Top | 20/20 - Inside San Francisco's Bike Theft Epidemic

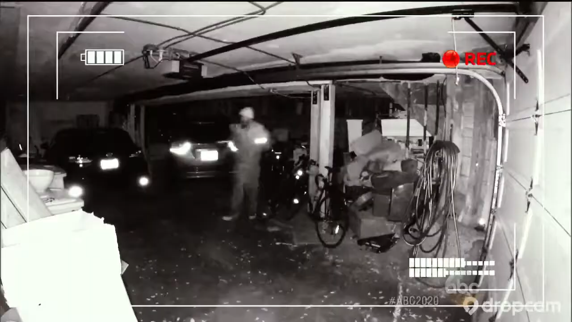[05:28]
These are the last 3 caught on camera, yet no arrests, no leads.